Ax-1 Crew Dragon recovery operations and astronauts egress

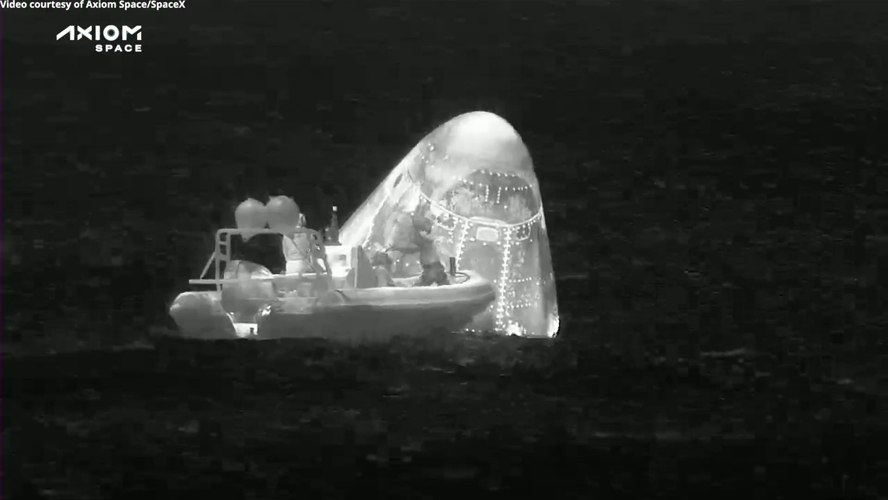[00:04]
Infrared shot there of that fast boat, as we call it, approaching,
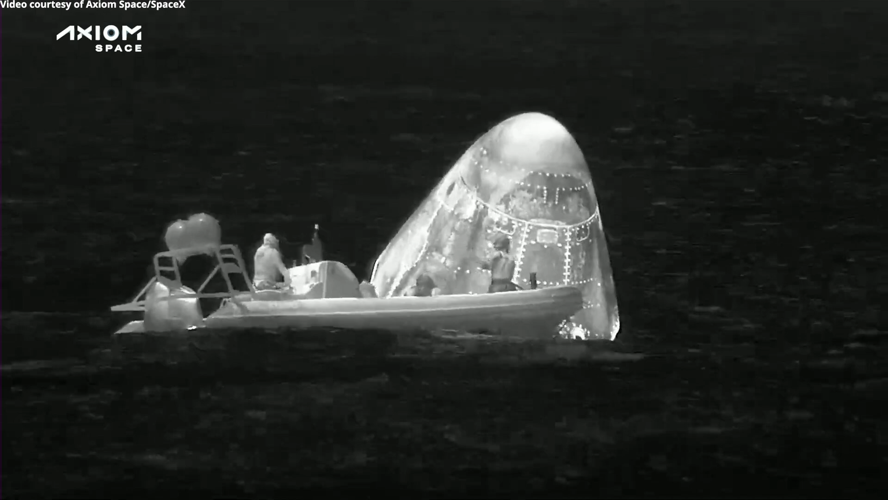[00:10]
and they're basically doing another sniffing test, essentially, where you can see that the team has PPE on,
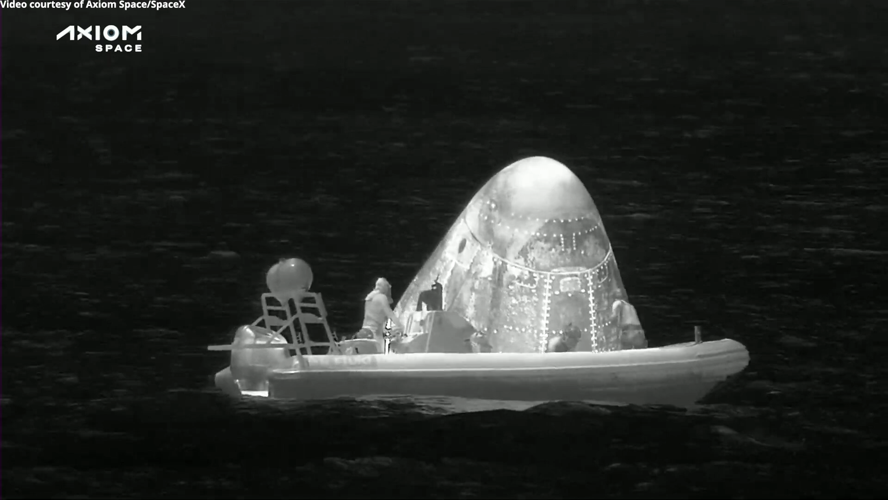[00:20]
personal protective protection equipment, respirators to do a triple check that the vehicle
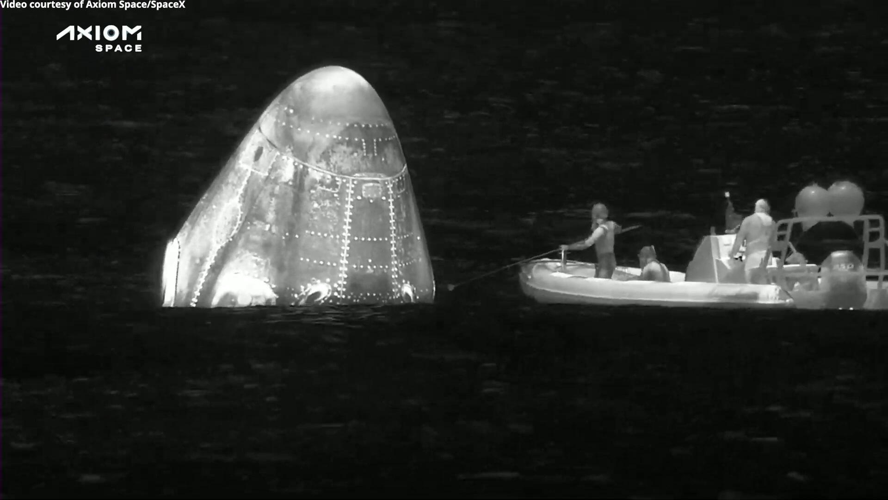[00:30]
is not releasing any of those toxic hypergolic vapors.